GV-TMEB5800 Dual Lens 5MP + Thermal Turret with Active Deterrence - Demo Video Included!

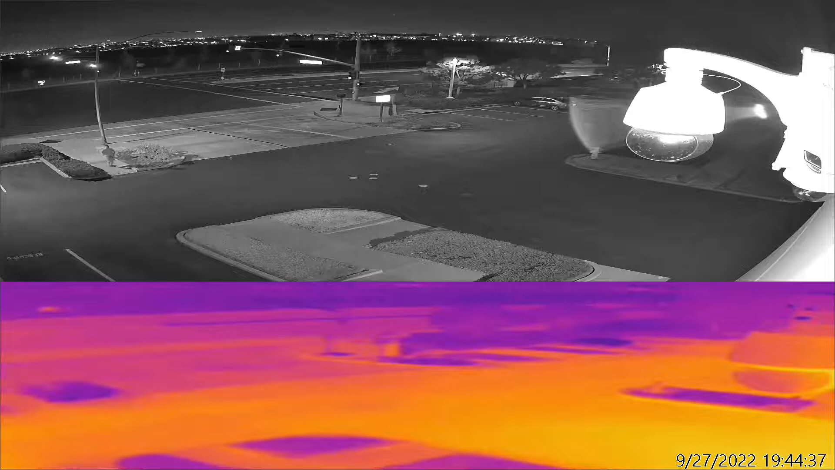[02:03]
This is a side-by-side video of both lenses, the optical on top with the thermal on the bottom. As you can see, the subject approaches the detection zone, and
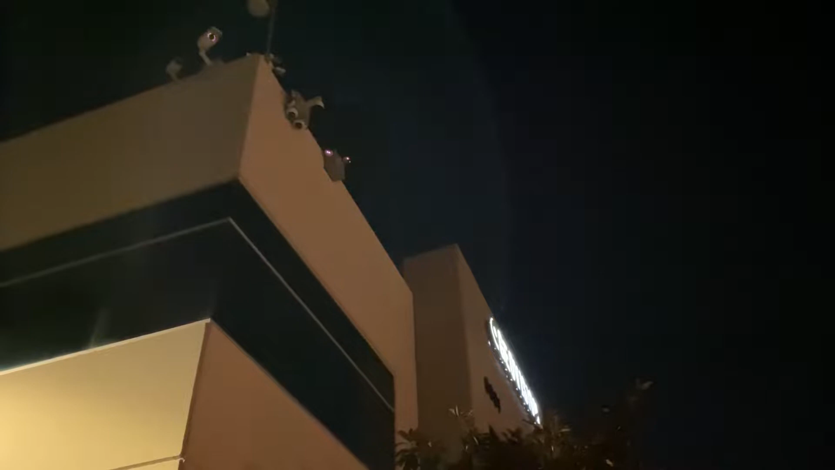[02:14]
the subject decides to leave the area. We can now take a closer look at the full-screen image of each lens, first starting with the optical lens.
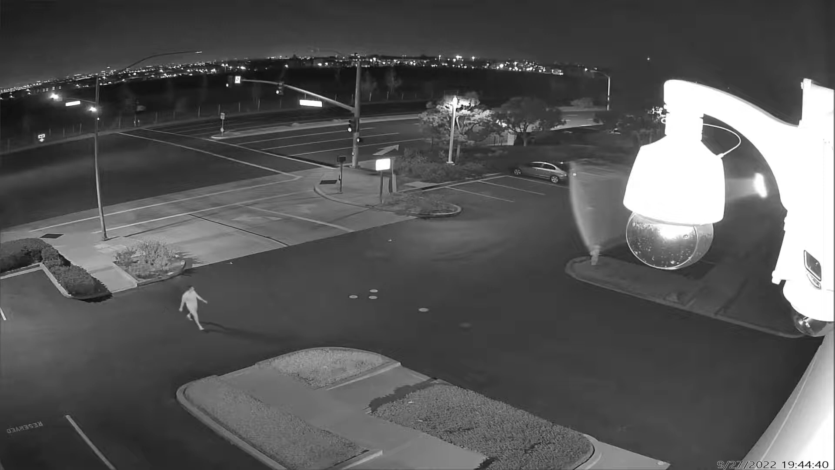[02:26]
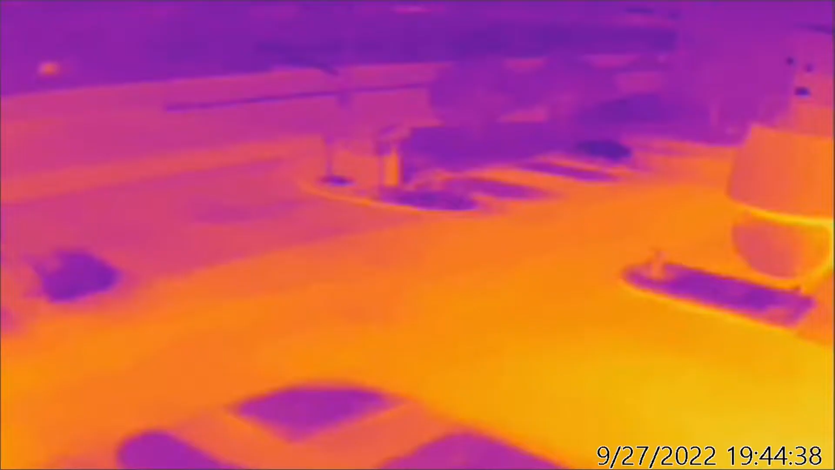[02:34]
And now followed by a full-screen view of the thermal lens. Here's a full-screen view of a car pulling into the parking lot on the optical lens. And finally, a full-screen view of the thermal image showing a vehicle pulling into the parking lot.
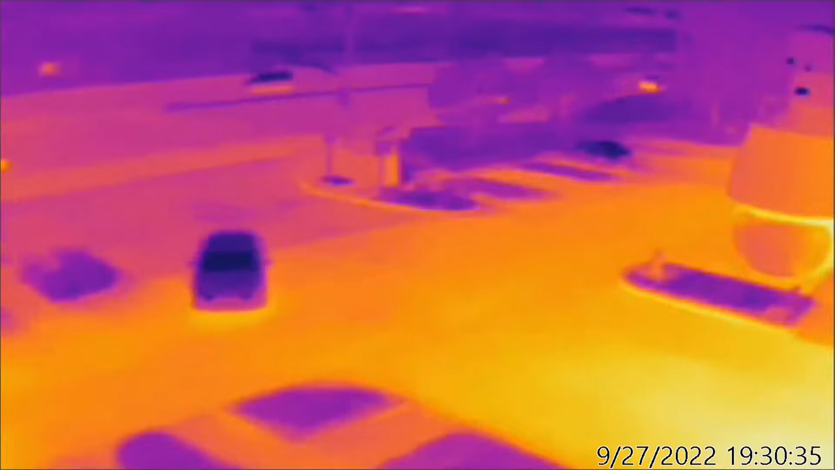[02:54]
This has been a new product announcement for the GV-TM-EB 5800 camera,